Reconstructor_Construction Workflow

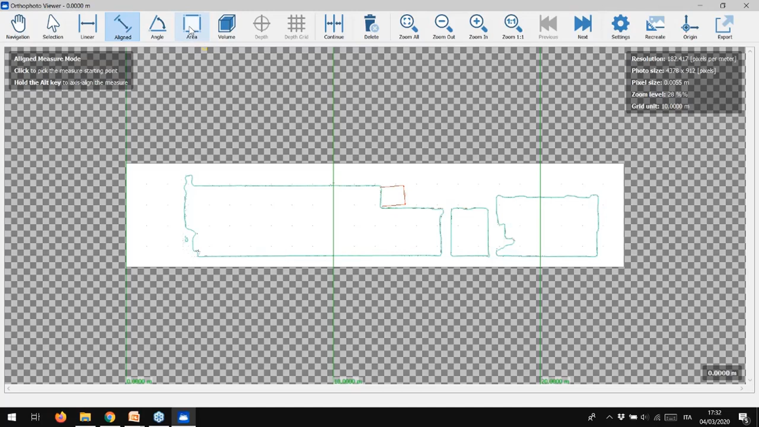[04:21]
In the orthophoto viewer, you can find several functions, like taking measurements or computing areas, for example. In the setting options, you can change several parameters, like background color, dimension size, and unit of measures.
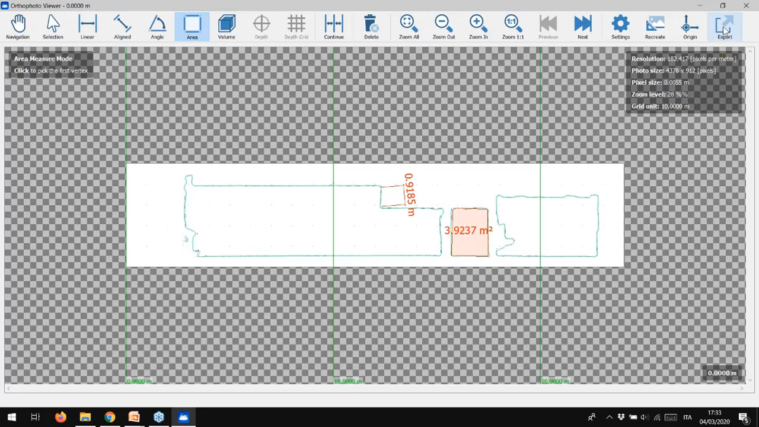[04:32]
From the orthophoto viewer, we can export orthophotos in different ways, as a simple image file, as an image with its own script file to enter directly into Cautocad,
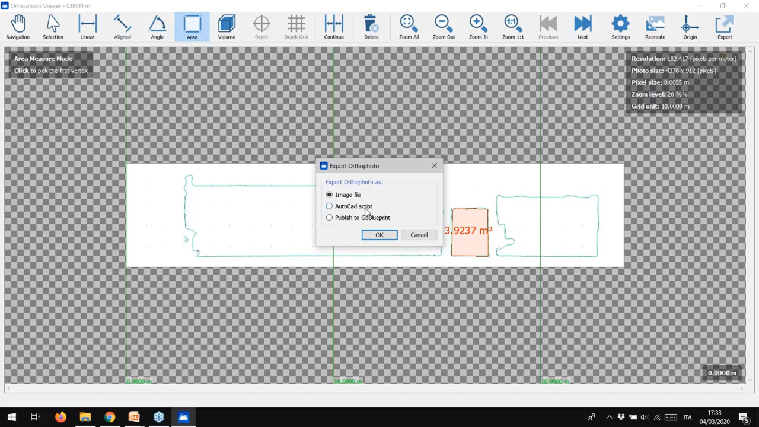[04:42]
or we can publish it for the GoBlueprint viewer, our 2D-free viewer. Going back to the Reconstructor main interface, in the results main group that you can find in the project window,
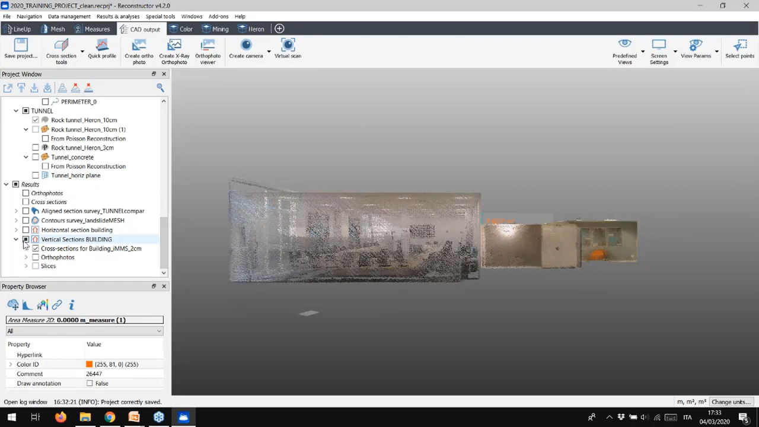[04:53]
the section survey created before is composed by three subgroups. You have the polylines in green, the cloud slices, and the orthophoto.
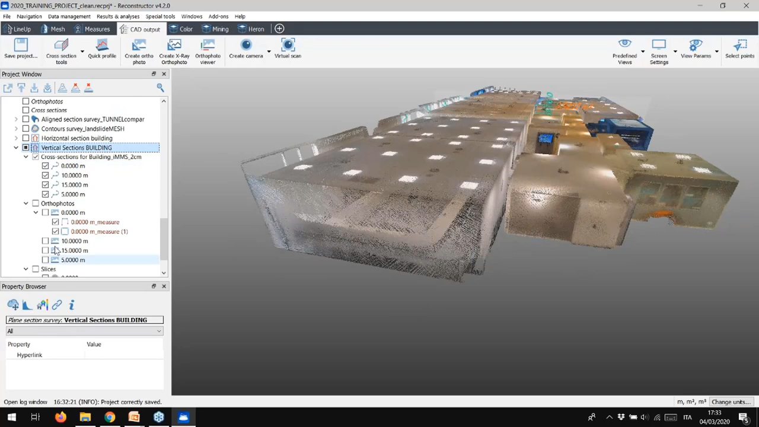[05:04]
Looks great, isn't it? How can we now export all these objects? It's very fast and simple. Just right-click on a single item or multiple items in the corresponding group, and then select Export.
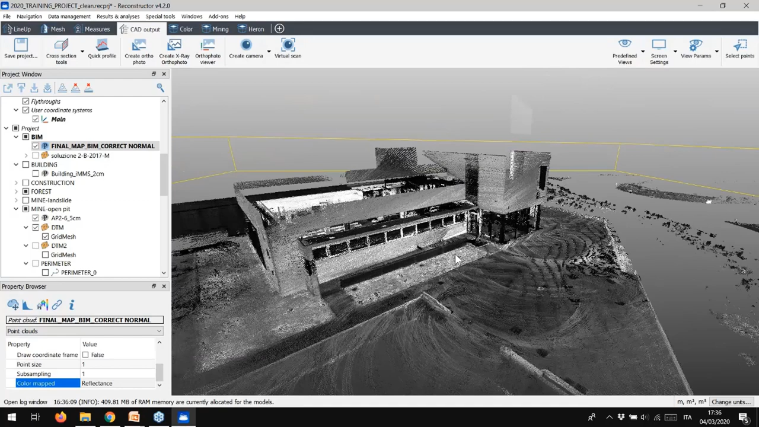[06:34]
but the reference one has to be a mesh, the investigated one at point cloud.
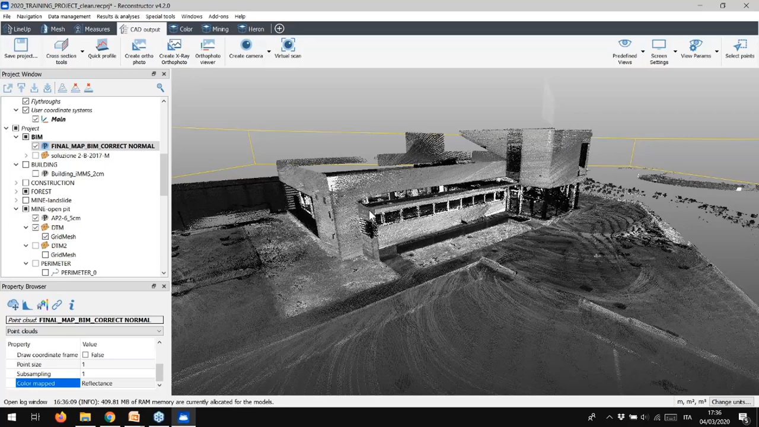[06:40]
Don't forget that the reference model can be a single mesh or more meshes. We have already seen how to import clouding reconstructors, so let me quickly remind how to import a mesh.
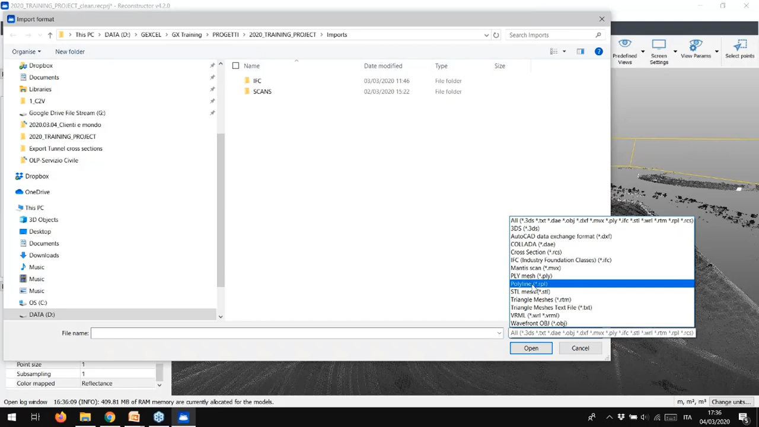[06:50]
Use the Import Mesh button where you have several format options, including the IFC one. You can choose if you want to import all the items grouped in a single mesh or only specific entities.
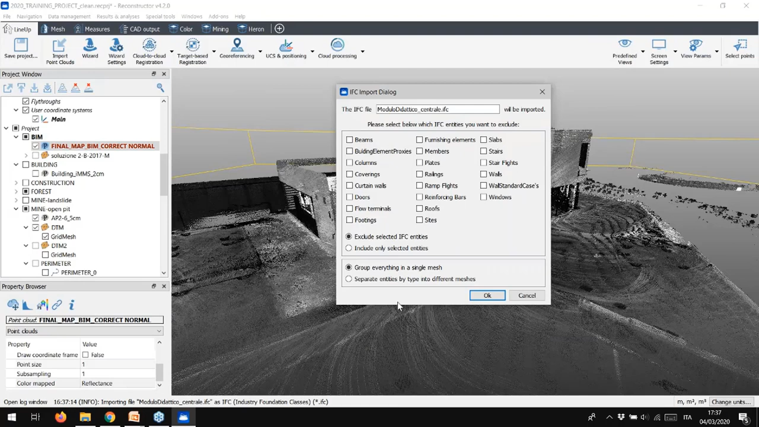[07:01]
For example, if you want to keep only BIMs and columns, just flag them. After importing, you will display a model like this.
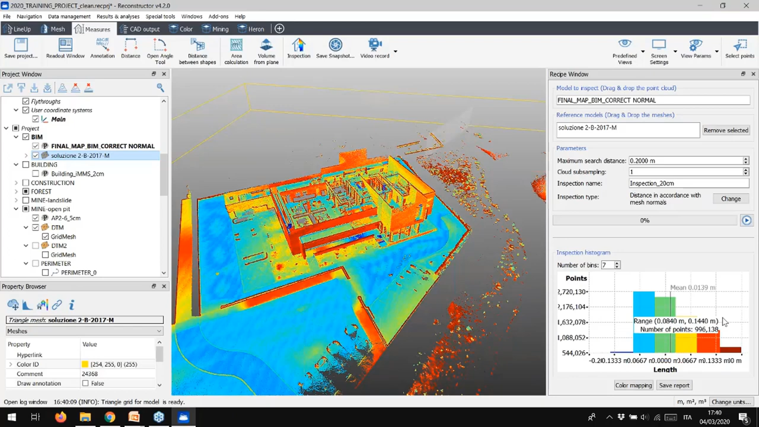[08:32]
The inspection colorization represents the quantitative view of the distances between the points of the inspected cloud and the reference model. The result is also displayed in an histogram that shows the statistics of these distances. If you want to change the color visualization, click on Color Mapping option.
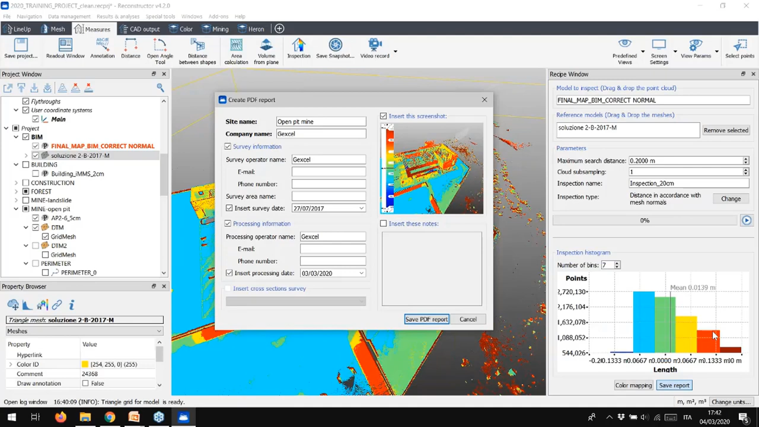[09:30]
including the histogram and also a screenshot of the view that we want to combine with the colorization legend. The points colorization obtained by the inspection is visualized in 3D on the model, but also in 2D. Reconstructor has the ability to extract orthophotos using the inspection layer or any kind of layer associated to a point cloud,
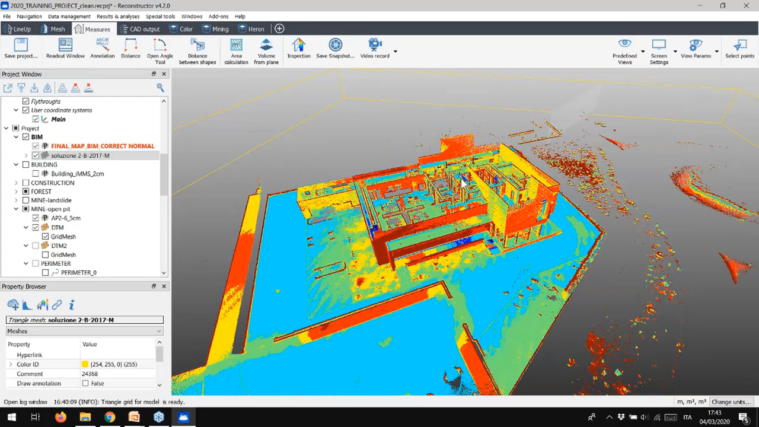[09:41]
and we can add the newest height spot map on this orthophoto.
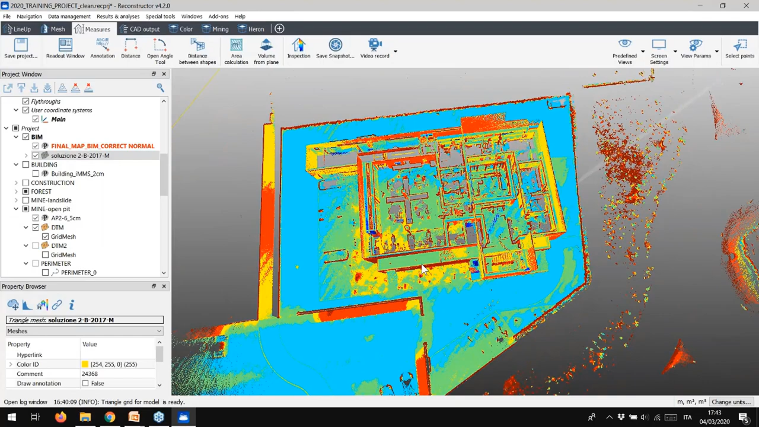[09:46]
Set Map View to look at the model from the orthographic top view.
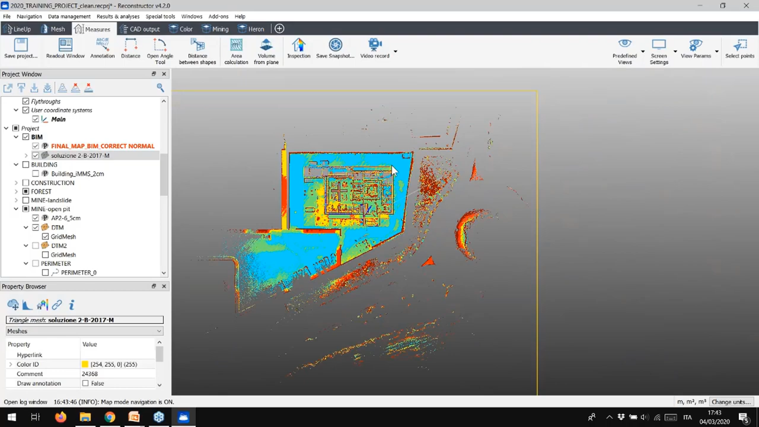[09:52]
Then, to create an orthophoto, select Cut Output in the Toolbox bar and then the command Create Orthophoto.
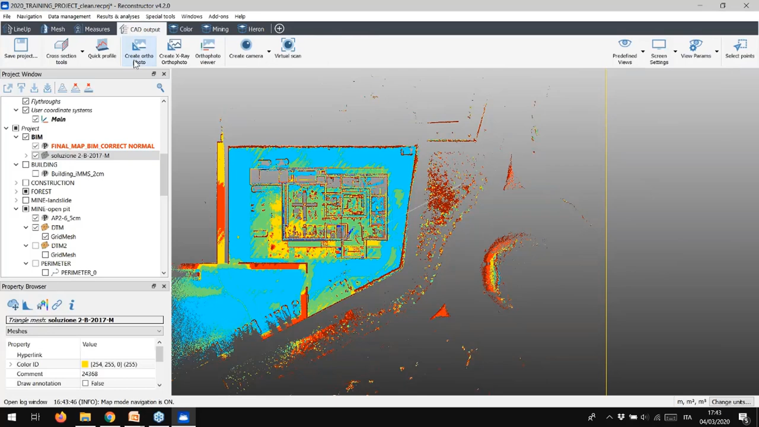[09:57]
Once named the orthophoto, you have to set the view that will be used to create the orthophoto.
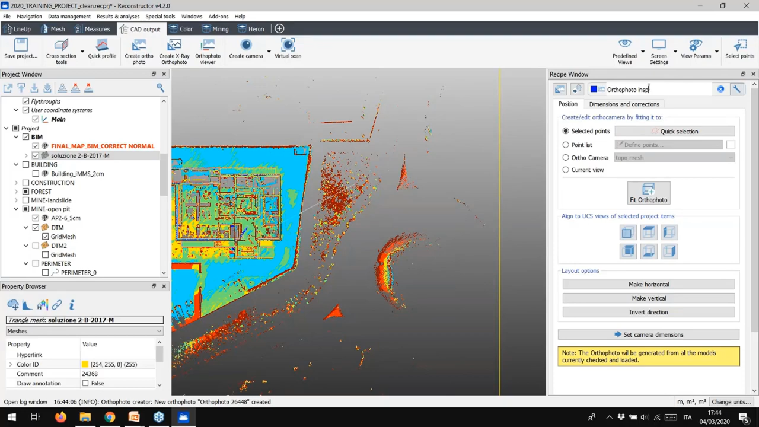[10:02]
The tool offers several options, as you can see. Let's move on with the current view one. Press Set Camera Dimensions option to change the view properties. You can change the dimensions, the depth of the view, in order to include or exclude some part of the data. You can move very easily and quickly the camera to better fit the data, and you can choose the resolution of the orthophoto.
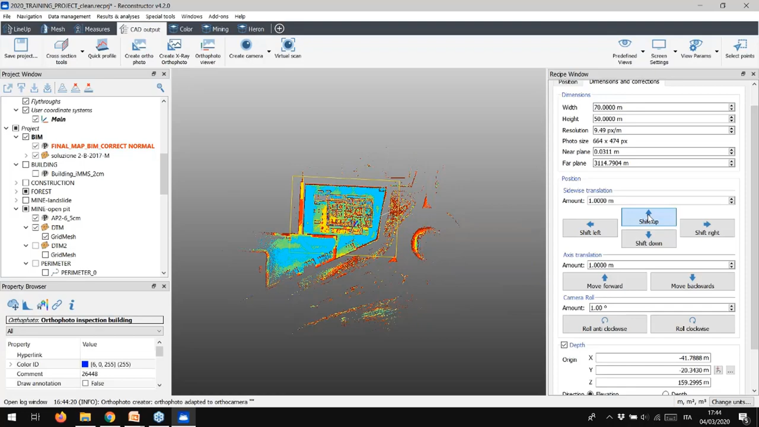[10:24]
Look now at the bottom part of the window. We can experience the new tool introduced in the Reconstructor 4.2 release, the depth creation. Flagging this option, we can add a very important information to the orthophoto, so we won't get only the colorization and the coordinates, but we will add also the information of the depth of the points. Respect the reference plane.
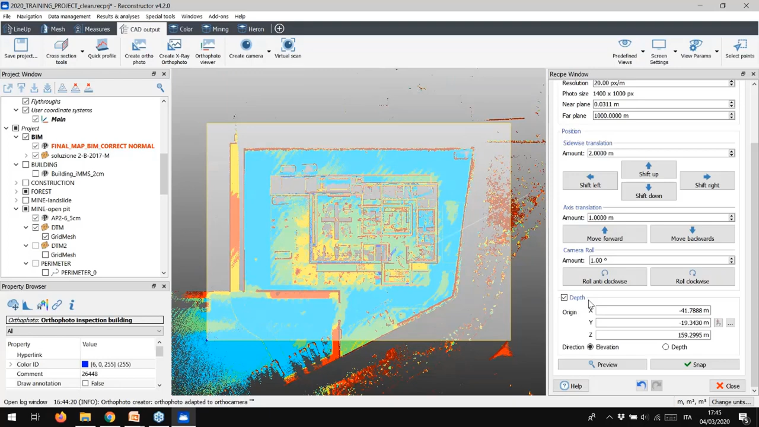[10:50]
This new tool increases the productivity of your inspection analysis, adding the depth map, so values, to the ortho image. Click Snap and check the result in the viewer.
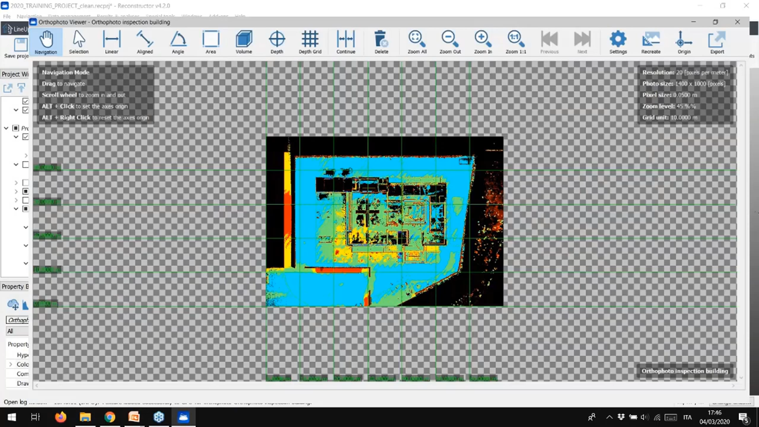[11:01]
As done before, we can take some measurements, linear and angular, we can calculate areas, but we can also add the new information, that is the points depth. Depth can be added in two ways, on a single point, just picking the point on the orthophoto,
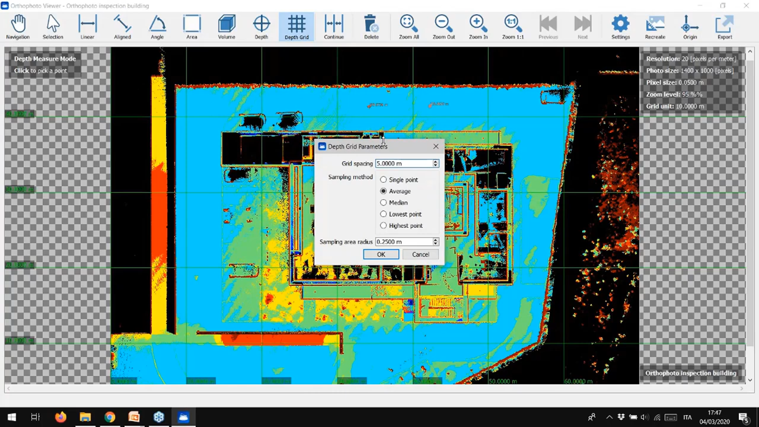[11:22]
or using the fine and regular points grid. For example, we can create a grid every 5 meters, we can then choose which points we want to include into this grid, for example the lowest or the highest one. Then click OK, and here we go. The grid is ready to be placed in the position that we want. So, we have created an inspection orthophoto, with its related depth grid map, and we can export the orthophoto as we have already seen before.
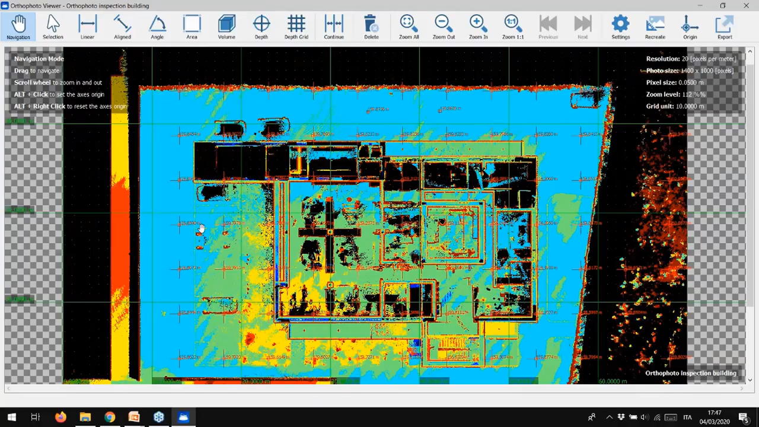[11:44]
And what about the depth grid map? Can I export the points of the grid? Of course you can. The grid can be exported both as a list of points and a point cloud,